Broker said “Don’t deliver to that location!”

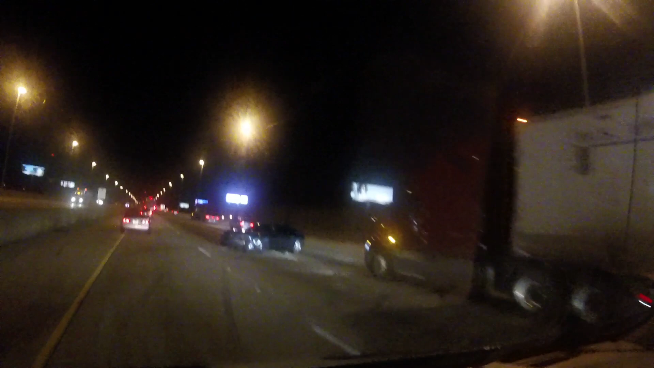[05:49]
So we're here picking up in Michigan near Grand Rapids.